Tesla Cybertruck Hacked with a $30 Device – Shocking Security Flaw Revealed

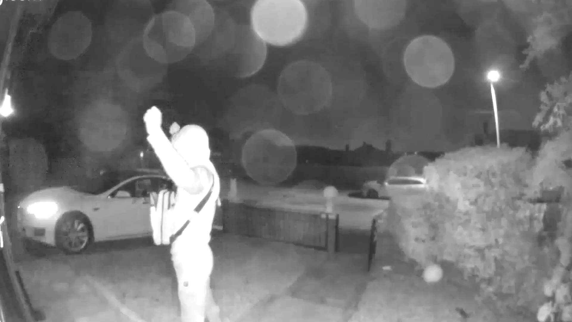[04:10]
So next time you see anybody who might be prowling around with some kind of strange device that looks like a cell phone in their hand, maybe take a second look. But whether you own a Tesla or not, what's your take on fob security?
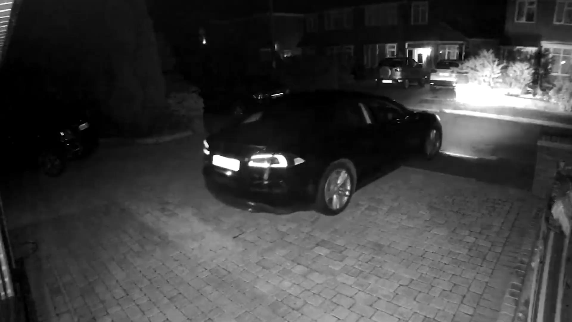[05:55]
But did you know that a Tesla was stolen in less than 30 seconds using nothing but a $300 tablet?
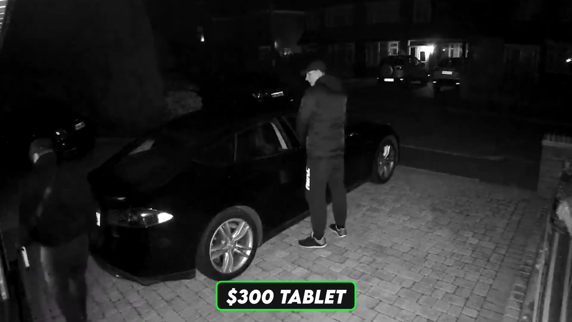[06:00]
The scariest part? The owner watched it happen from their phone. While most of the focus is on remote exploits when it comes to Teslas and the Cybertruck, physical access could also open the door to hacking.